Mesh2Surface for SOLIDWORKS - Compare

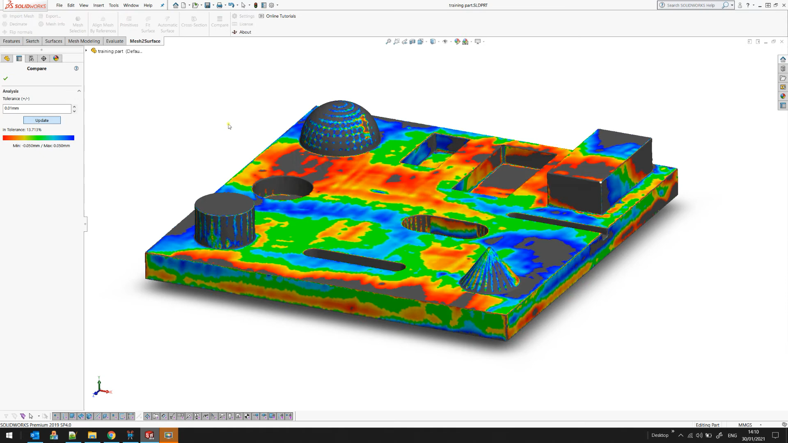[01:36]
software automatically will compare and will give you the deviation what we see on the screen is the heat map of the heat map of the areas that are within the tolerance of five times of the given tolerance if the points are within 10 microns in this example there will be covered in green if they are under or above the
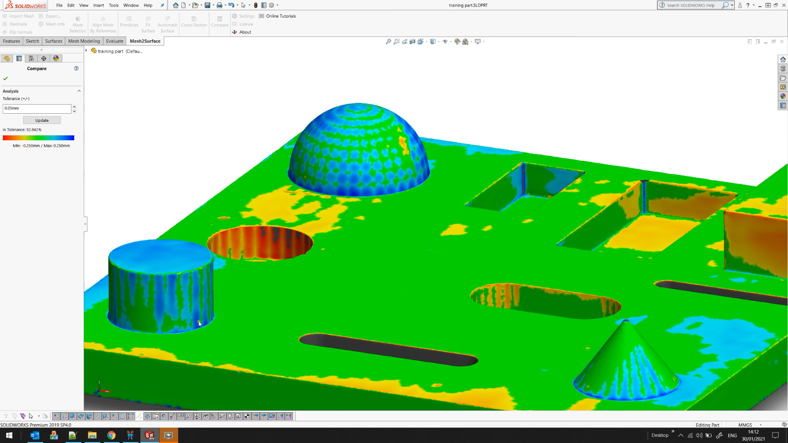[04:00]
this example of a sphere or if you have a cylindrical surface like this one you may get the result like this thank you for watching